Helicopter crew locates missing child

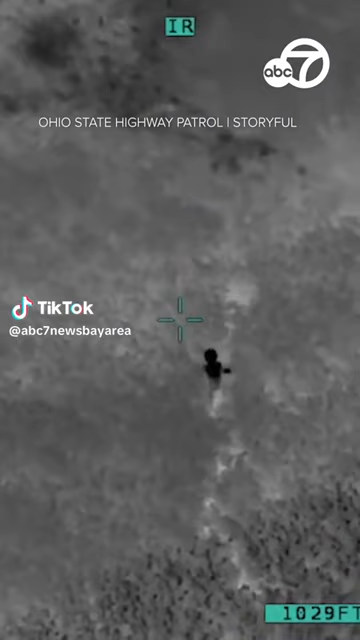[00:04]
He's in the corner of the bean field, walking around, uh, walking toward the corner.
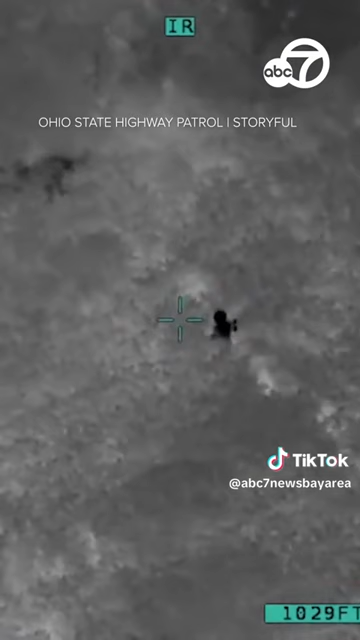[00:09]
He's working his way back south.
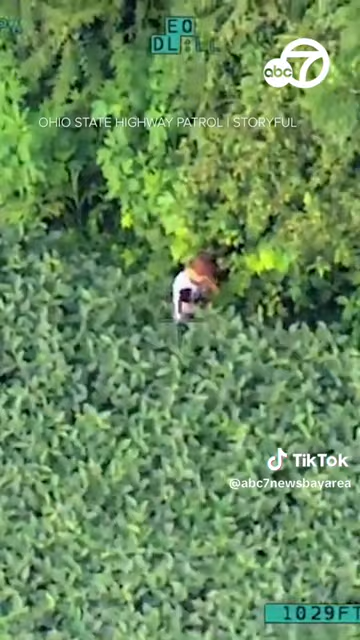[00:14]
He's right on the edge of the bean field and the tree line right there. Alright, we're walking in the center, yeah.
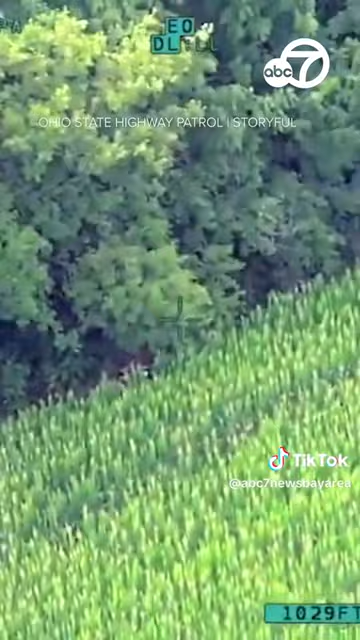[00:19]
Okay, I see him coming. He'll be directly off our nose here. Right, yep, right there. Walk straight that way, right there.
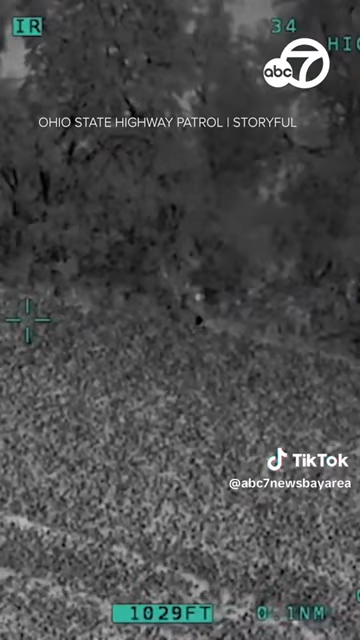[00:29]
He's about 20 yards in front of you.